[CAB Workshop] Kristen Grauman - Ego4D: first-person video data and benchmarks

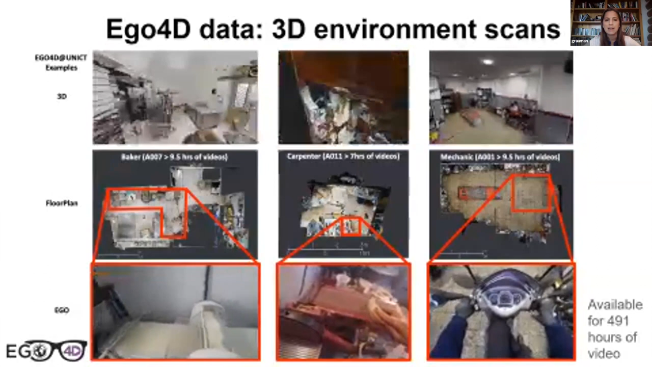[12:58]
But I also mentioned there's 3D scans so for a subset of the data, you have a 3D scan of the full environment so static capture of the full reconstruction of the space, as you can see in the top row here.
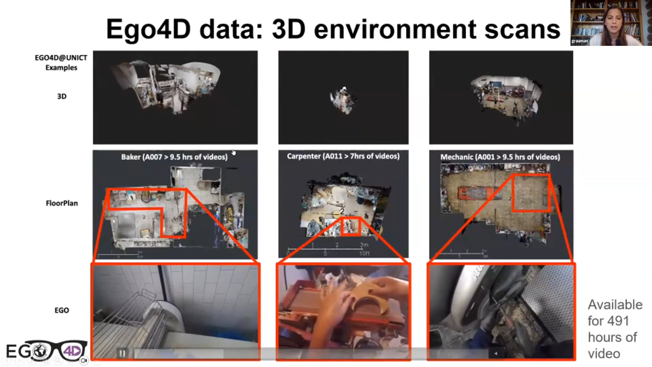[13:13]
And that means you have links between dynamic ego video like these clips on the bottom, and their trajectories through these 3D spaces.
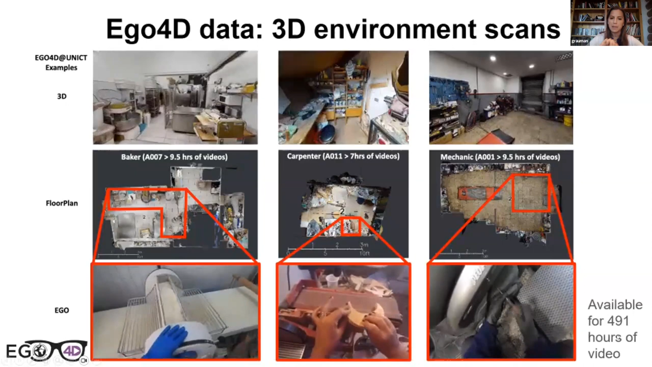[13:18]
And this has the potential for widening a lot of research that